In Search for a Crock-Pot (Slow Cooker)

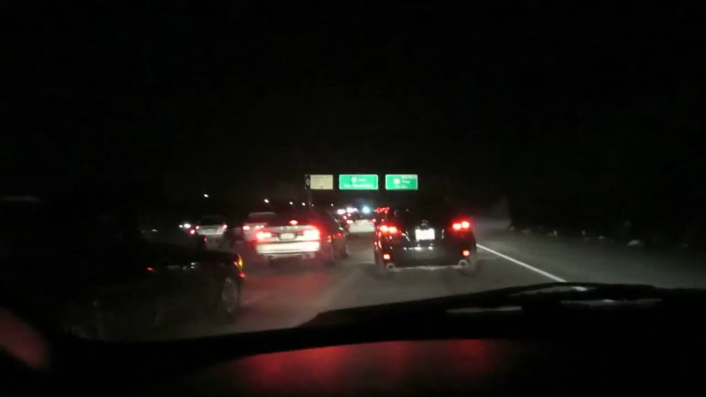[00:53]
Can you even see that close? Oh no, I don't need to. Fucking LA traffic, man. I swear, dude. It's fucking crazy, dude. It's fucking crazy. It's LA traffic here, man. It fucking sucks. People honking at everybody. You know, it's like, man.
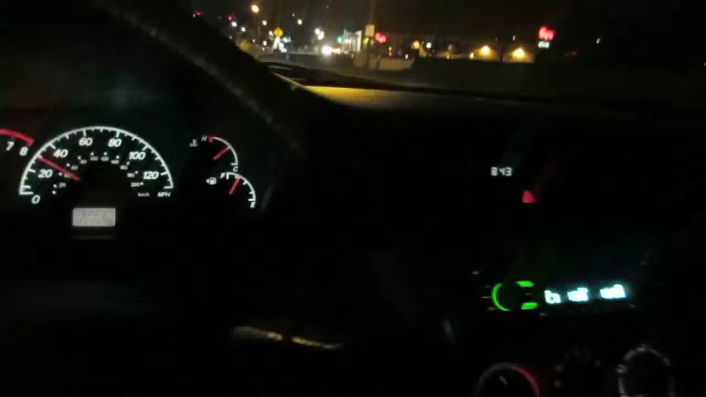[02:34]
Alright, I'm at Fry's. You guys been here, Fry's?
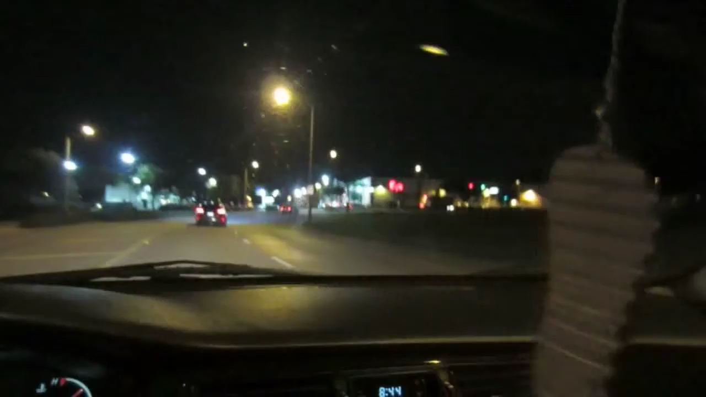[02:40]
Well, you can't even see the fucking sign, dude. It's too far. Well, not from where I see it, but you know what I'm saying. Fry's Electronics. Can you see it now?
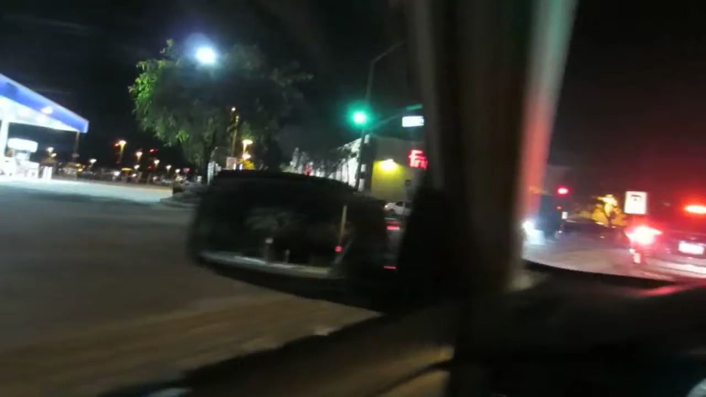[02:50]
It's alright. There we go. Fry's. City of Industry. If you guys are wondering where is it at? If you guys.